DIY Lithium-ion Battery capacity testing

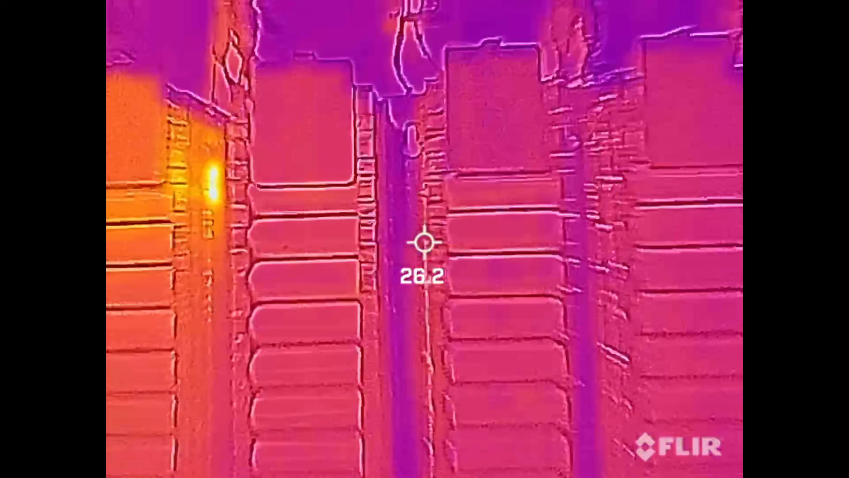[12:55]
so you can definitely see it so it doesn't take much
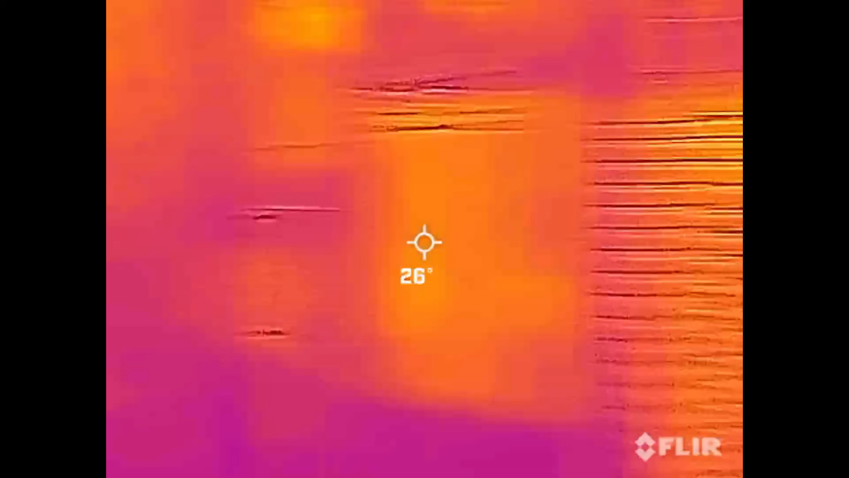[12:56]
to see a
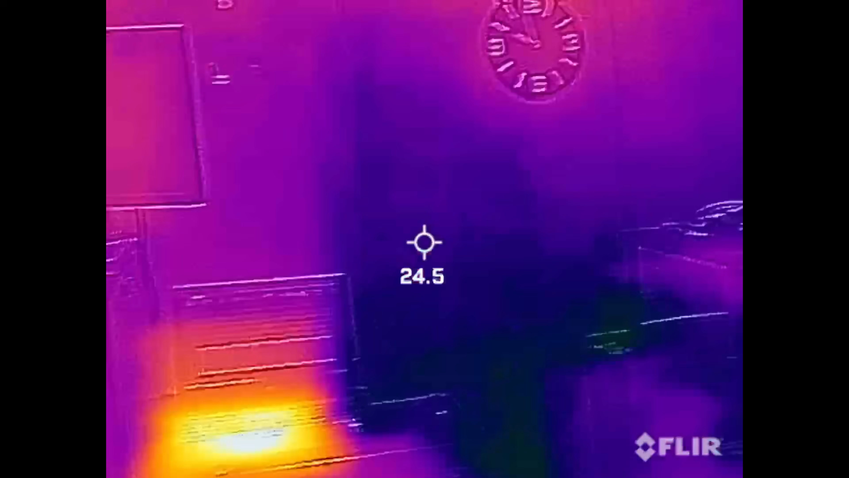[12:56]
bad cell or even a bad cell i mean that's not even hot it's just a little bit warmer than the rest you can still see it so